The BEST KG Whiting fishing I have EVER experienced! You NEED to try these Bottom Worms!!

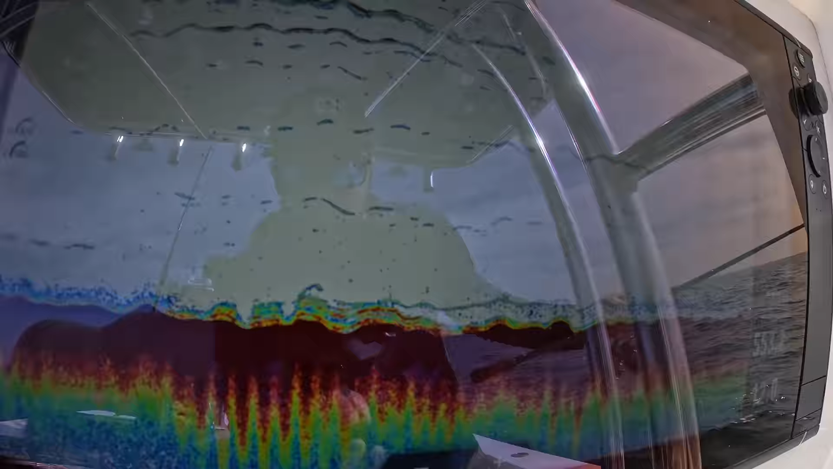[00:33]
A little bit of fluff on the bottom, and there's a couple of fish sitting there on top. Look at the sideline!
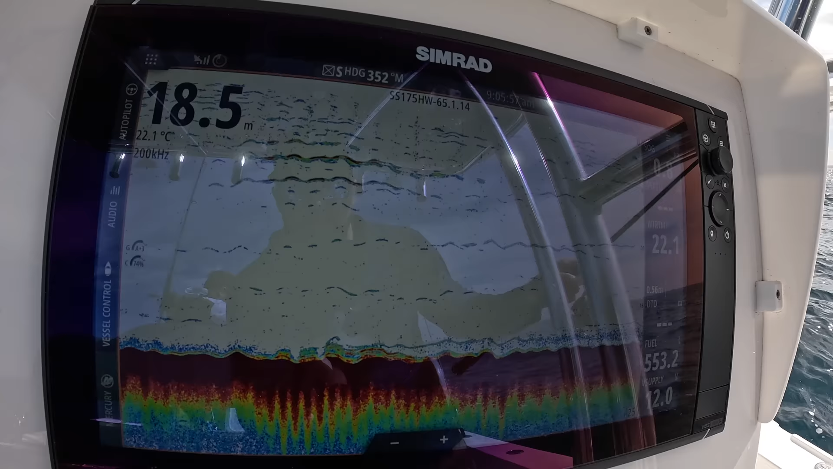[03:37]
On screen: depth 18.5 m, water 22.1°C
I'm not a cagey whiting guru or anything, but a little bit of fluff on the bottom. And there's a couple of fish sitting on top. So, I'm not sure. Maybe that's what you look at.
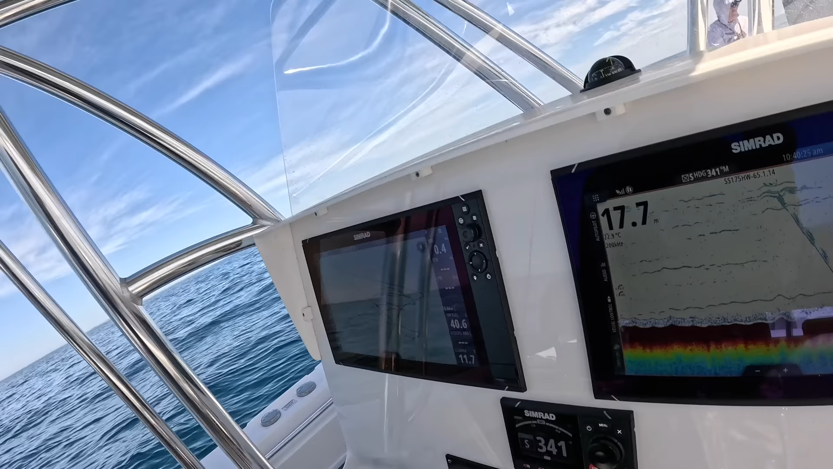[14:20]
And that's what we're fishing. Yeah, it's 17, 80 metres of water.
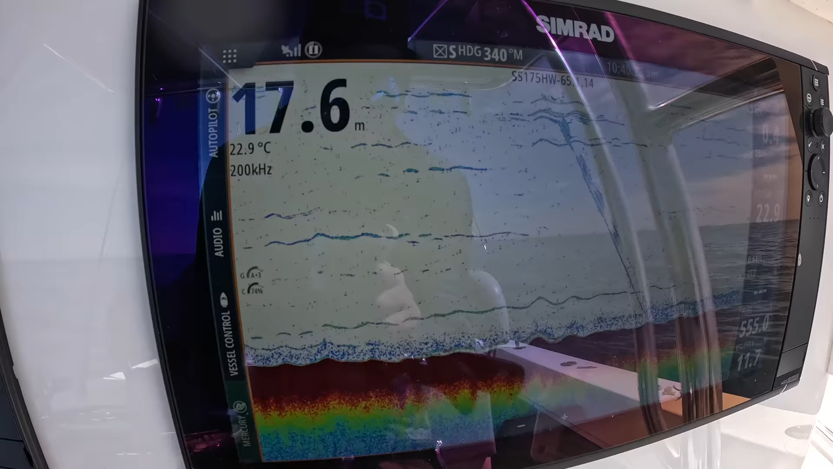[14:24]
On screen: depth 17.6 m, water 22.9°C
There's a little bit of fluff occasionally coming up on the bottom. And, you know, there's these little...
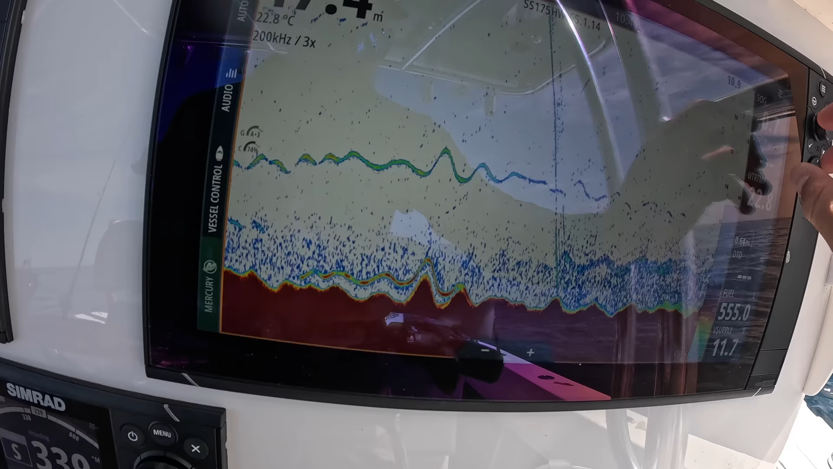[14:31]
On screen: water 22.8°C
Occasionally we get these little red lines. I've just zoomed in there so you can see.
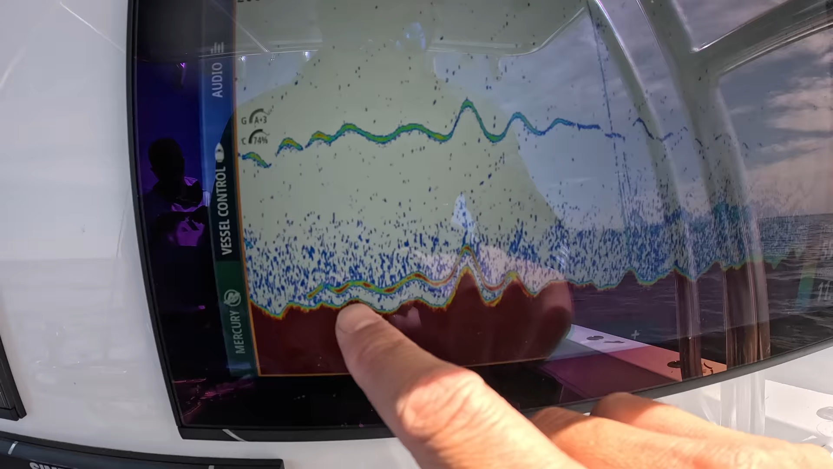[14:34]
But we get these little red lines. And whether that's KGs or not, who bloody knows. But, when they come through, we kind of start catching them.
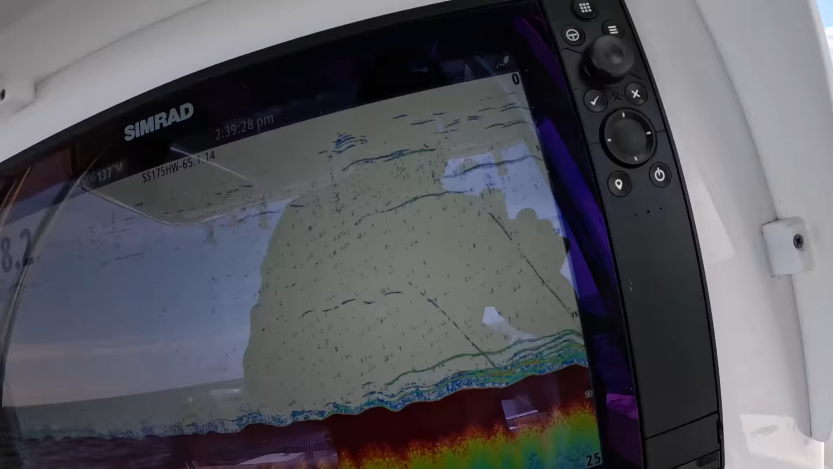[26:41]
There's always been marked. Yep, there we go.
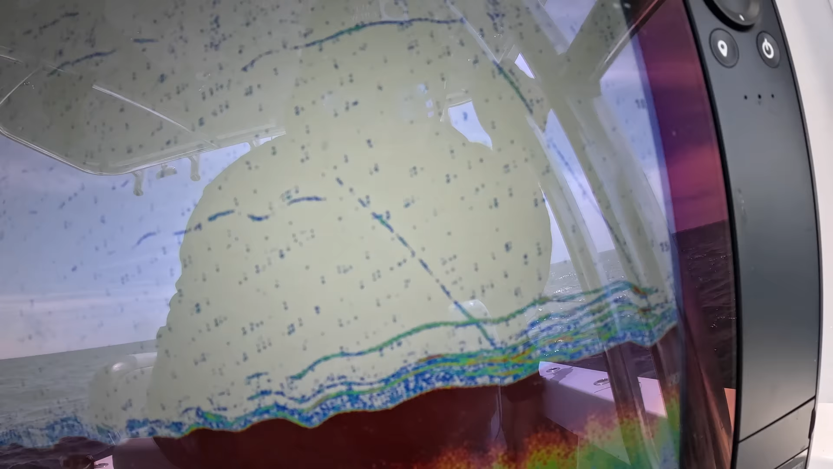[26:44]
Here's a bit more of the kind of things that we're finding on the sounder.
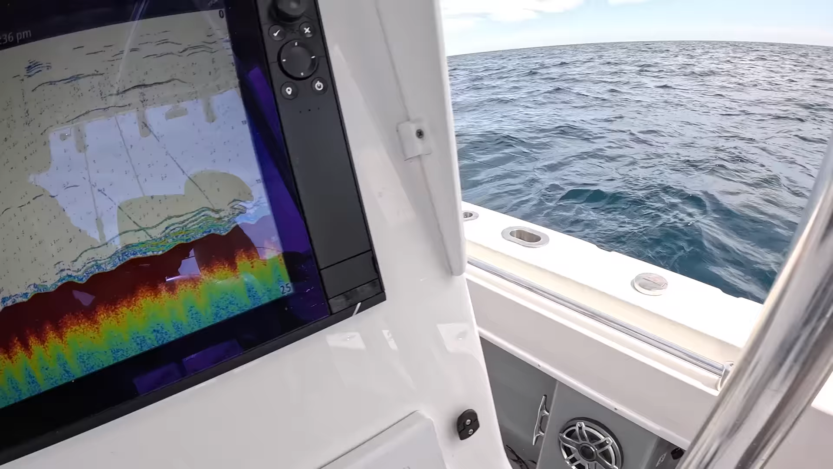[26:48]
And we'll just, we don't really know. I don't know what this is, but. We don't really know, but that's what we were seeing on the sounder and that's when we started catching them.
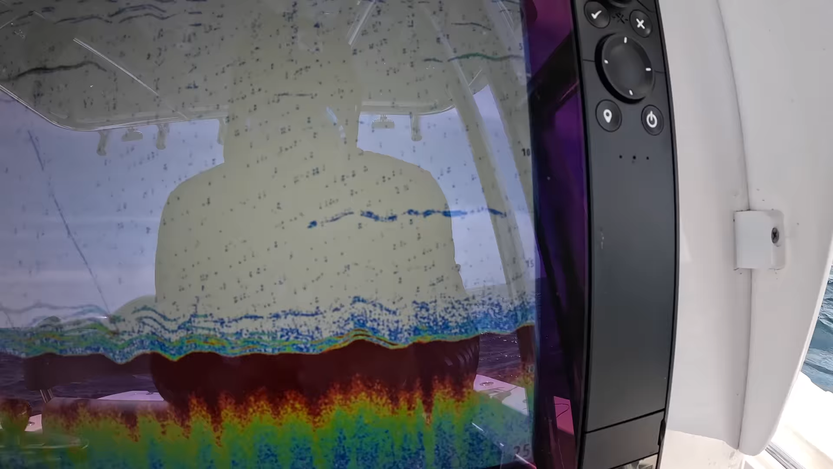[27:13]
So, maybe you do see them on the sounder, I guess.